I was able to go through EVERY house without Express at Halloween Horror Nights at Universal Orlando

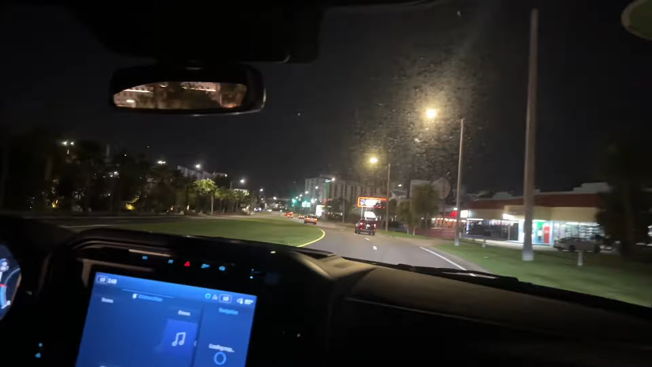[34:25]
We're here with Jake. Oh yeah. If you guys watched that first Orlando vlog,
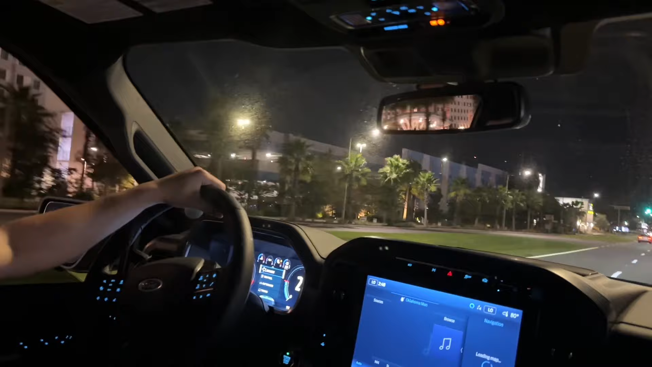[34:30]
he gave us a little tour of Winter Park. Now we're getting a little tour of iDrive. Yeah. We're not gonna... On Dairy Queen, on our right, it's one of few Dairy Queens in Orlando.
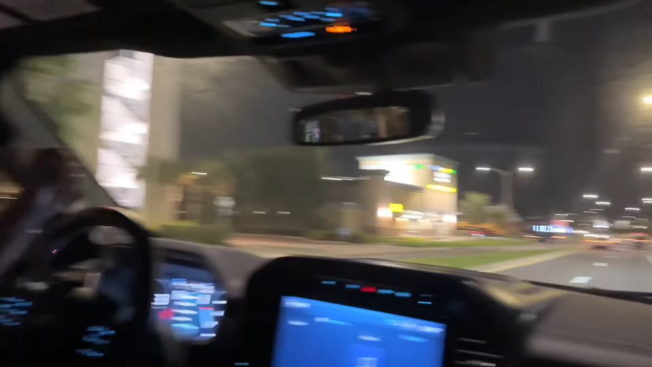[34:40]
Great establishment.
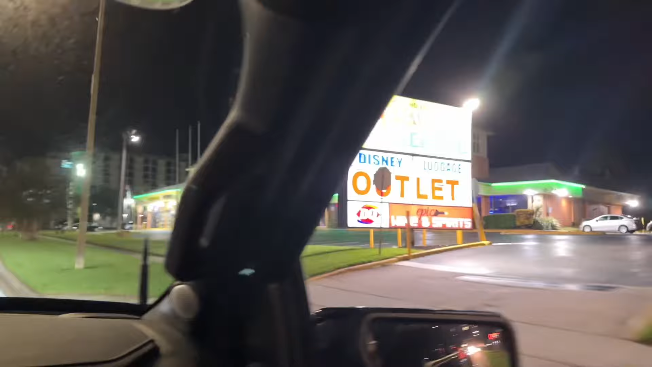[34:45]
My friend works at that at a Dairy Queen, not at this one. There it is, in the corner right there.
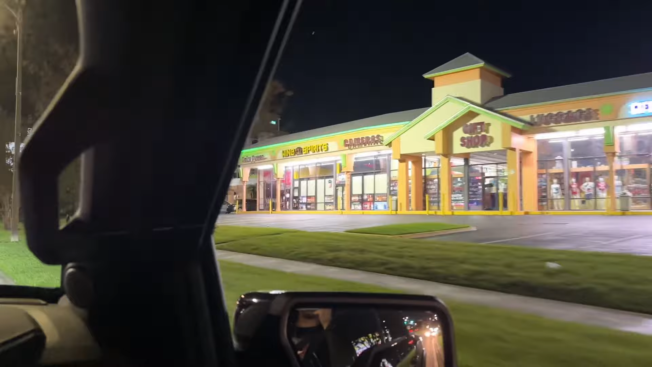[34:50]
Wow. Most Dairy Queens are partnered with Orange.
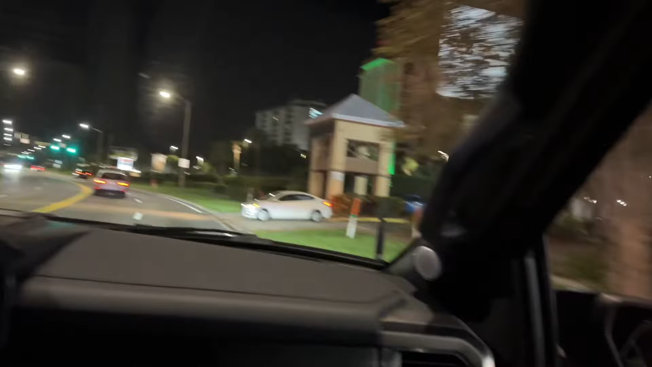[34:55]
Shoot, I forgot it's... I know you're talking about. Orange. That. Hold on, I'll be right back.
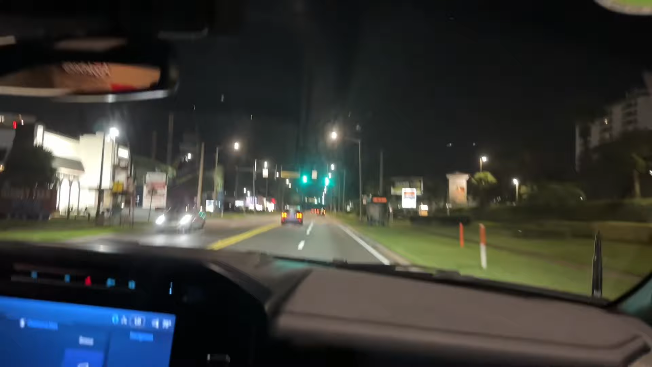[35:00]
Yeah, most of them are partnered with Orange Julius, so they make, like, smoothies and stuff that are really healthy.
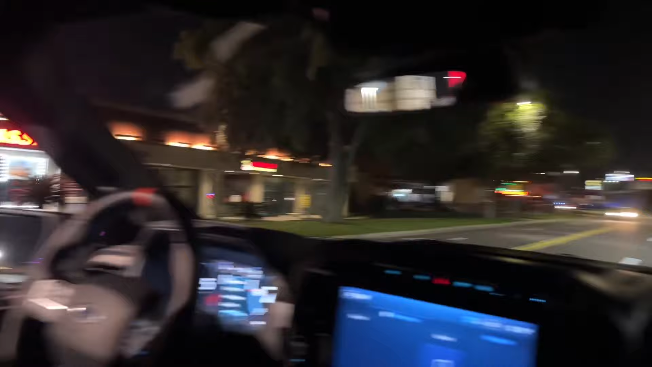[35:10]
It's ironic because it's a ice cream place and it's pretty fattening. Yeah. What is this, Gator Golf? Gator Golf, very fine establishment. But actually, we're coming up.
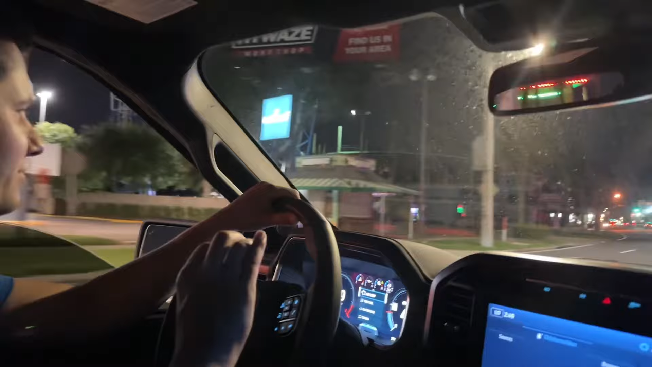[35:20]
We got a little... Maybe a bar fight over here at Buffalo Wild Wings.
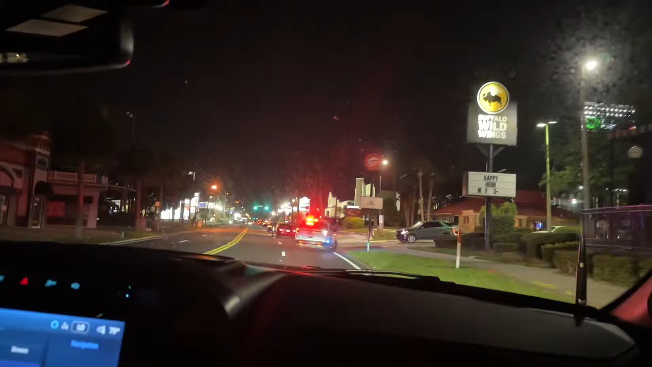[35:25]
What is going on there? Escorting a bunch of cars. Oh, yeah. That was probably a car meet.
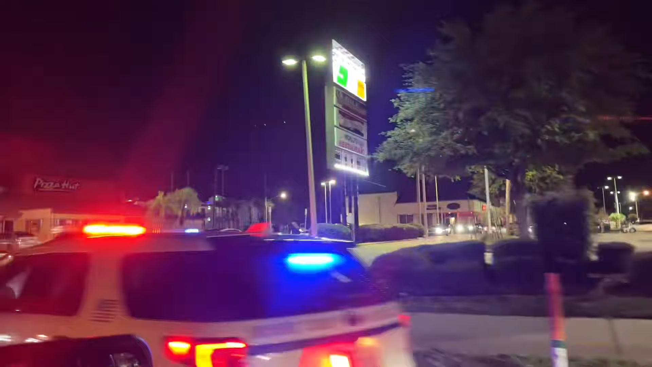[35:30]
It was definitely a car meet.
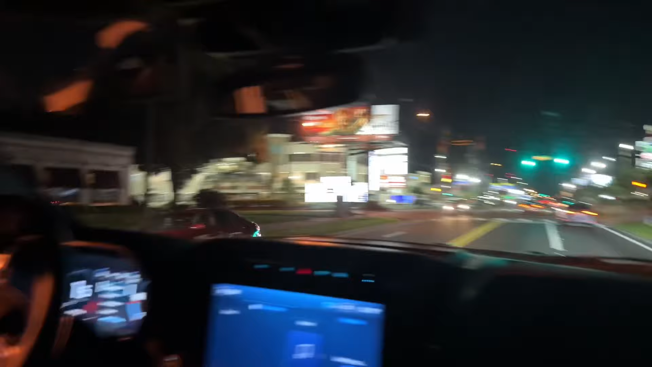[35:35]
To a abandoned mini golf course before we get to McDonald's.
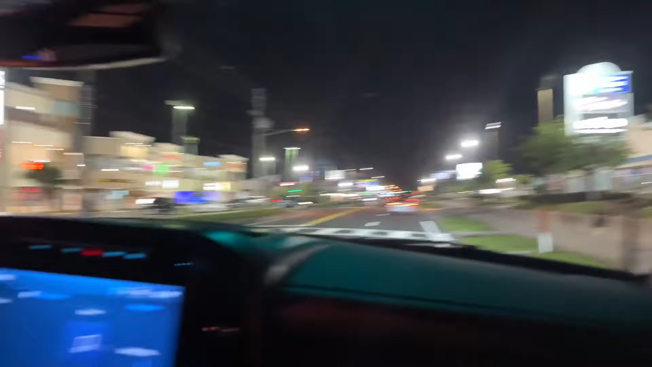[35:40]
Afro Television Studio. The Juicy Crab.
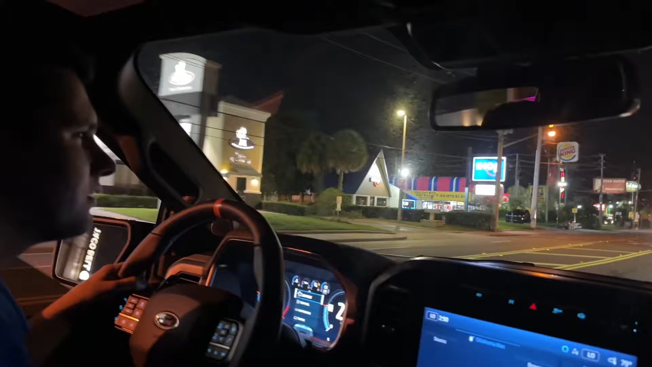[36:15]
It is. Oh, is that the Orlando Eye over there? That's the Orlando Eye.
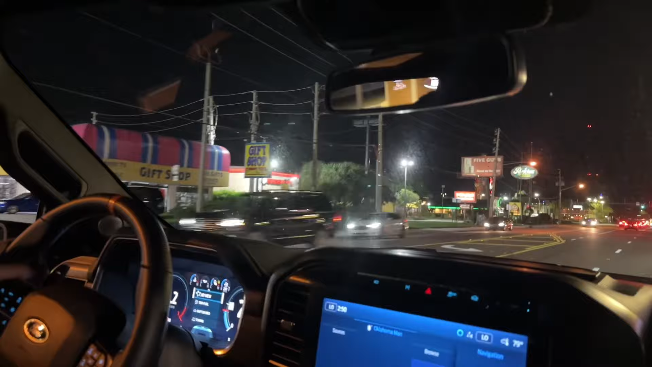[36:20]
I messed up. We passed the mini golf course, but it no. was McDonald's. Oh, this is the world's largest McDonald's, by the way. I think they kind of do a play off words here.
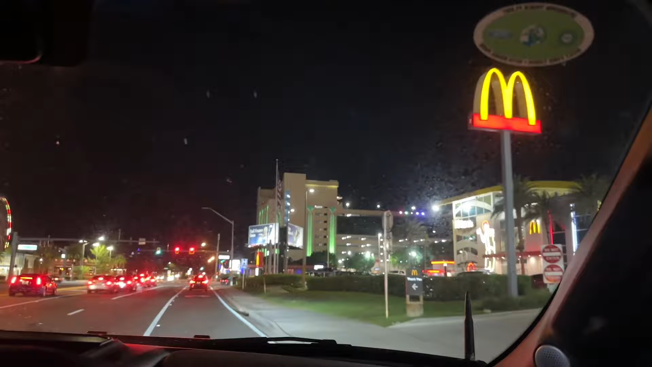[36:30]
They call it the world's largest entertainment McDonald's. But what the heck's entertainment McDonald's mean? So it's just a big McDonald's, but I don't think it's actually the world's biggest one.
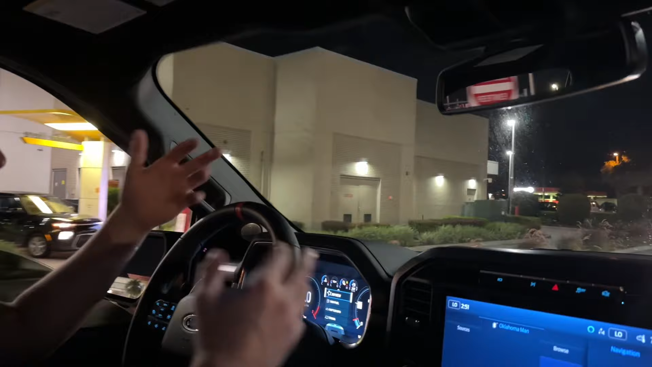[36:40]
But it's the world's biggest entertainment McDonald's. So take that as you would. Oh, but we are across the street from the world's largest Checkers. What's a Checkers? It's like a burger fast food restaurant.
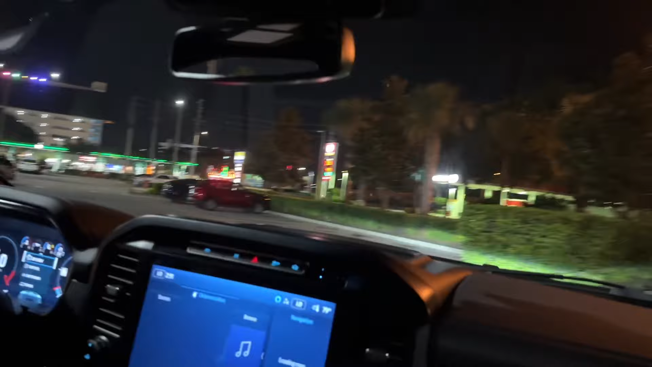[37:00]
I just watched those gas prices go up right now. It was like $4.29, now it's $4.39.